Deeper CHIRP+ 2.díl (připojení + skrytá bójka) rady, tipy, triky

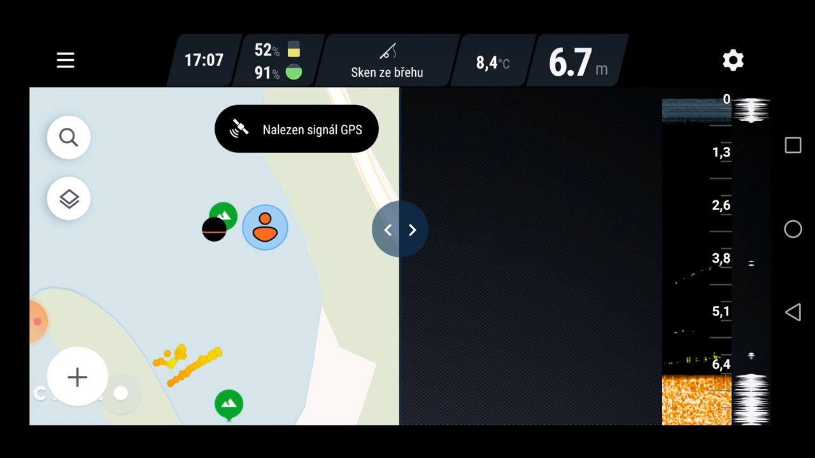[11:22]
On screen: depth 6.7 m, water 8.4°C
Takže vím, kam mám házet. Pojďte se, dokonce jsem nahodil někam, kde jsou ryby.
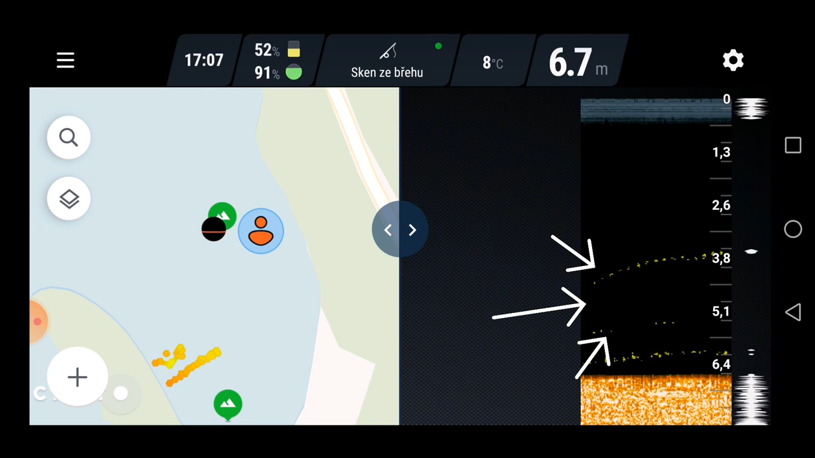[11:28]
On screen: depth 6.7 m, water 8°C
Zkusím si přidat citlivost. Ať se podíváme. Kouknem se, jak to ukazuje ryby. Tady vidíte dole, že jsou ryby a nahoře, že to je taky ryba.
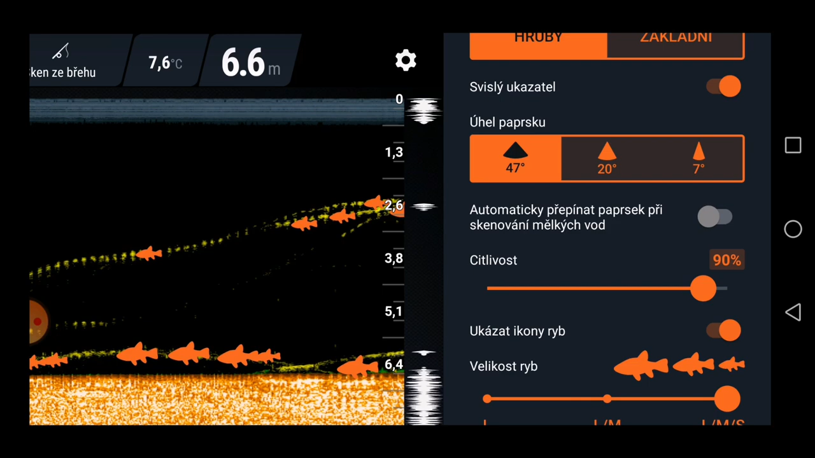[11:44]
On screen: depth 6.6 m, water 7.6°C
Takže takhle vám ukazuje, pro ty, co neumíte moc s čárama, tak vám ukazuje cholot, jak jsou ryby.
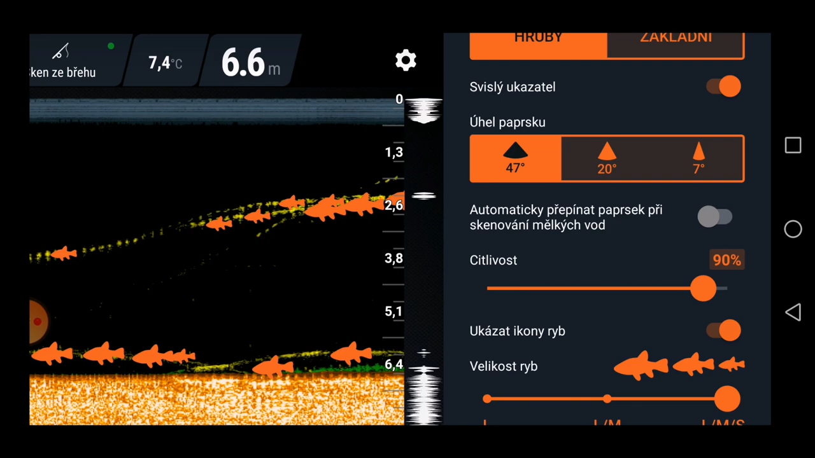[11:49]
On screen: depth 6.6 m, water 7.4°C
Ale já si to vrátím zpátky. A vidíte, že když se takhle kouknete, naučíte se v tom trošičku číst, tak jsou to nahoře dvě až tři ryby,
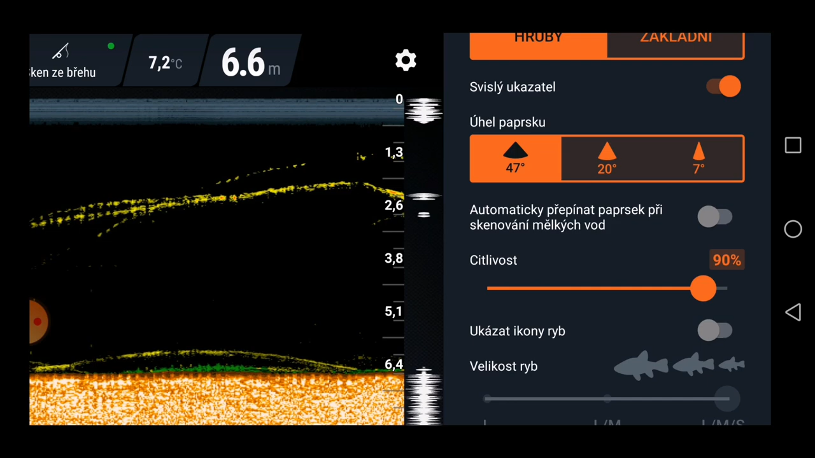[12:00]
On screen: depth 6.6 m, water 7.2°C
který... Čekajte, já vám to tam pryč. Myslím si, že jsou to tři ryby, které tam plavou kolem sebe. Tak, teď jsem zatočil a pojďte se, jak se splašila tady, bo jak jde okamžitě dolů. Obě dvě. Takže vidíte, že tam jsou to jako vidět, jak jedna jde rychleji zdolů, k jednu, a druhá se drží malinko nad ní, a třetí je ve dvou a půl metrech.
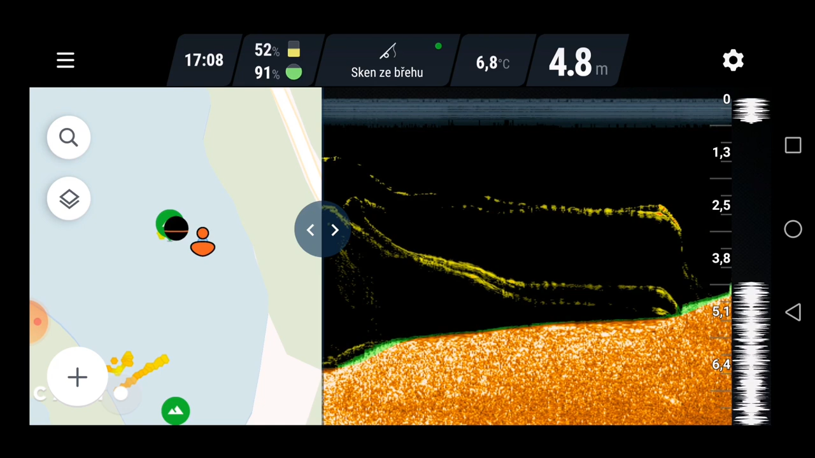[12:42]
On screen: depth 4.8 m, water 6.8°C
Tak, teď jdu echolotem pryč. Zkusíme to tam hodit znova do toho místa.
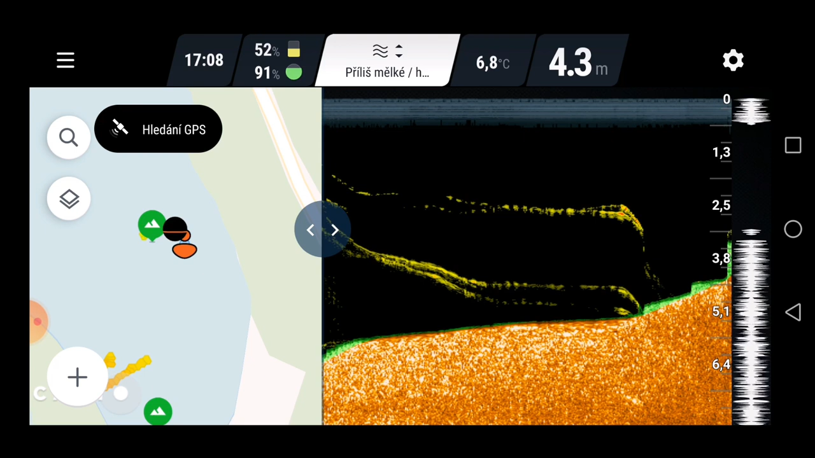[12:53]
On screen: depth 4.3 m, water 6.8°C
A zase, klidně to přehodím, nebo hodím malinko dál,
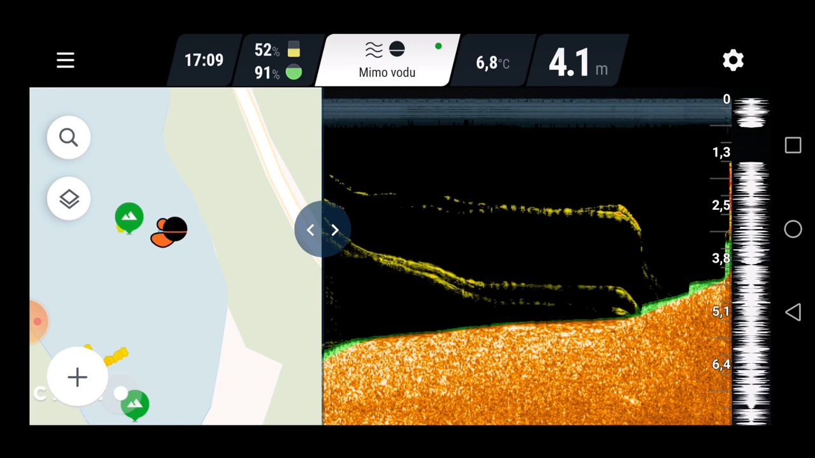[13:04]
On screen: depth 4.1 m, water 6.8°C
a to místo si dohledám. Vidíte, že jsem ten kon hodil moc doleva. Když se to otočíte, tak jsem moc vlevo. Nicméně kouknem se, jestli tam někde nějaká ryba ještě je. Tady vypadá, že okolo 3,6 je nějaká ryba, ale mám ji hrozně zdálky.
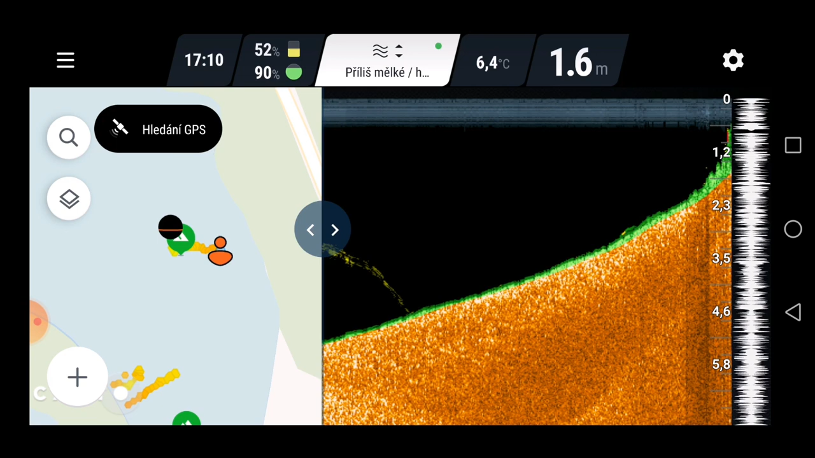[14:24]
On screen: depth 1.6 m, water 6.4°C
Zkusíme to udělat znova a teď to zkusím hodit víc doprava, aby jsem trefil to místo, který jsem měl krvný. A zase, smářně jsem to přehodil, podívejte se, jak to letí až za a jsem znova až za tým krvným místem. A takhle, když si dokážete udělat svoji virtuální bojku
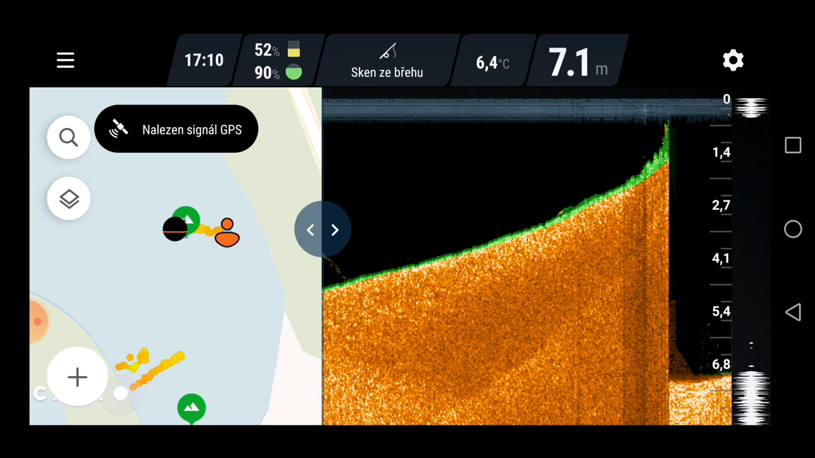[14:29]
On screen: depth 7.1 m, water 6.4°C
a nikdo nemusí vědět, kde vůbec krmíte.
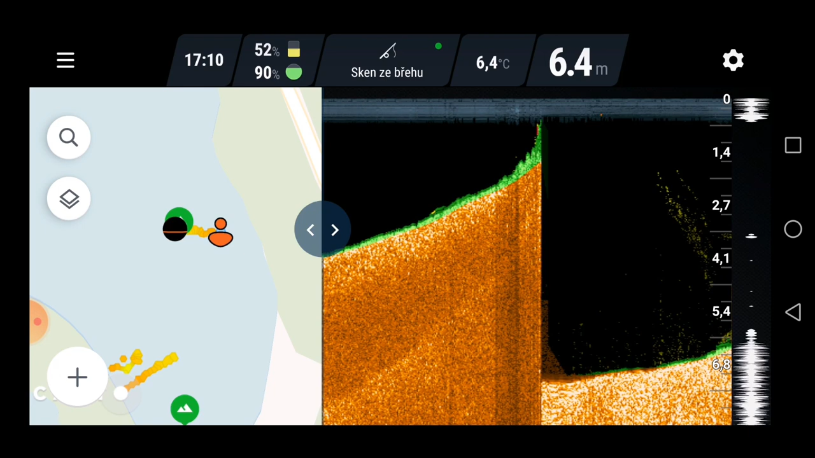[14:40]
On screen: depth 6.4 m, water 6.4°C
Takže tohle stál jsem vám chtěl ukázat k GPS bodům. Můžete si udělat fotku, když byste chtěli, řeknu to hloupě, budu si udělat tít fotku z toho místa, kde to je.
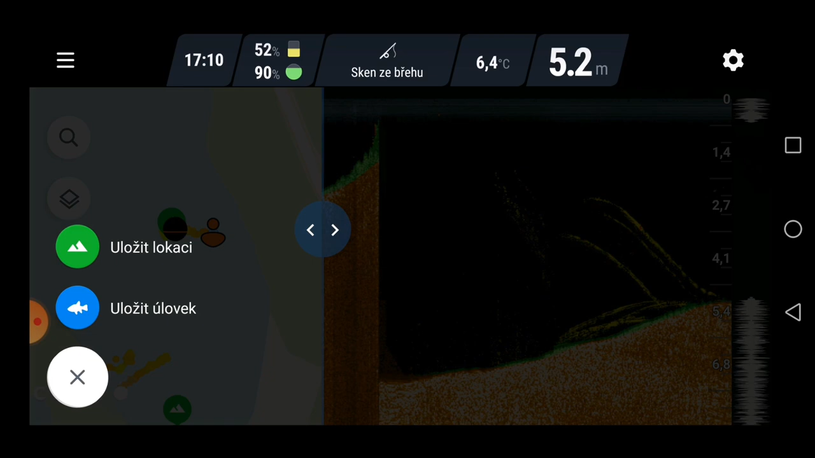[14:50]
On screen: depth 5.2 m, water 6.4°C
Takže si dám uložit lokaci. Uložím si ji znova.
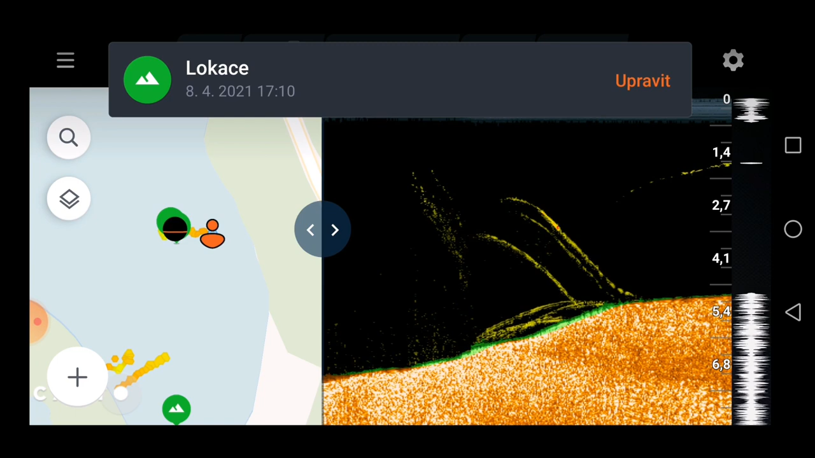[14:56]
Upravit. Teď si tam chci u toho pořídit snímek, ať vím, kde jsem byl.